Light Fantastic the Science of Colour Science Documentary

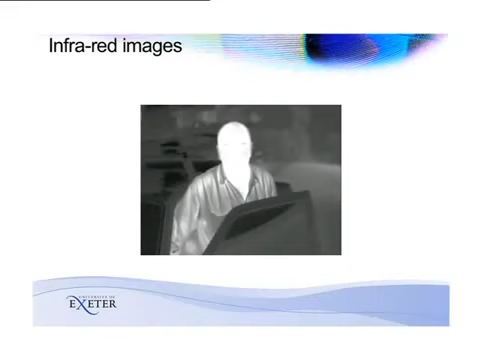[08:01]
In fact, you can see his eyebrows are actually causing him to retain heat in that region. Now, biologically speaking, that's a really fascinating idea,